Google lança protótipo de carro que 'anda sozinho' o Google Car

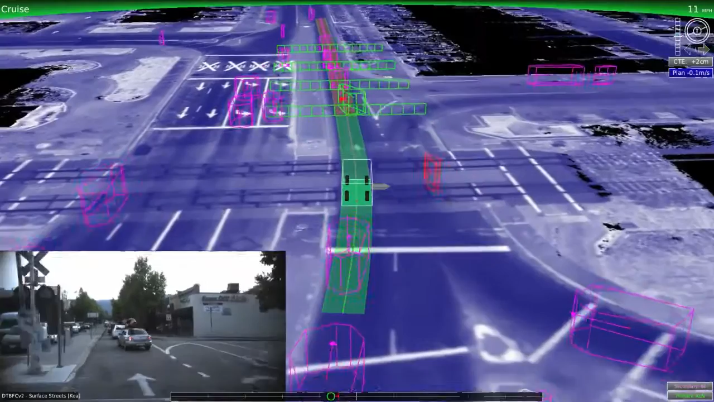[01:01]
A velocidade máxima dos protótipos não vai superar os 40 km por hora e eles vão ser equipados com sensores que permitirão eliminar os pontos cegos e detectar objetos em todas as direções e longas distâncias.